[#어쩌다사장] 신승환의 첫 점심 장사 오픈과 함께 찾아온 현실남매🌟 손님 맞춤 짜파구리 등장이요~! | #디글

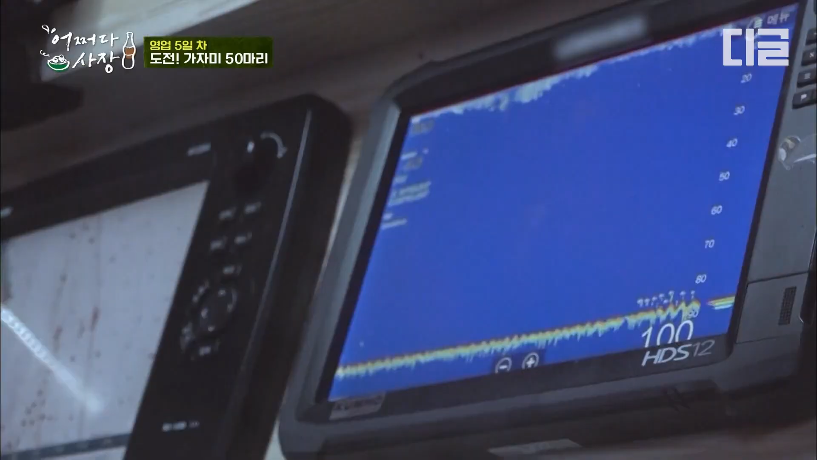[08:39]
하얗게. 아, 지나가네. 지나가네, 물고기가. 저 하얗게 나온 거. 네.
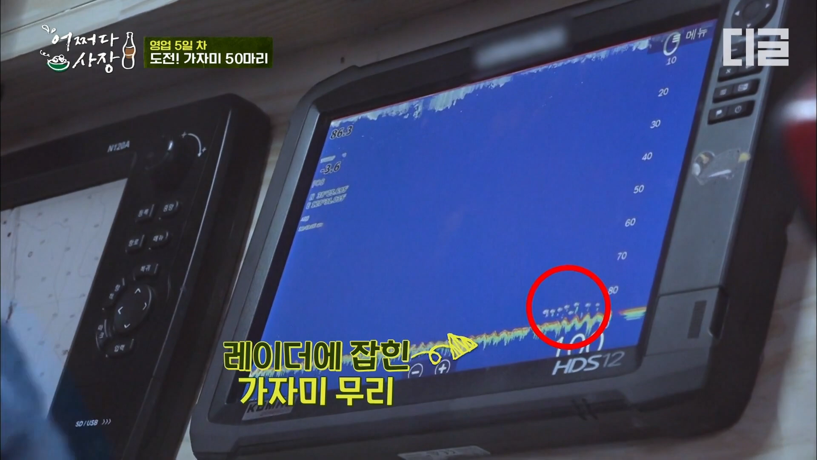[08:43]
그럼 지금 뭐 많이 올라오나? 큰 거?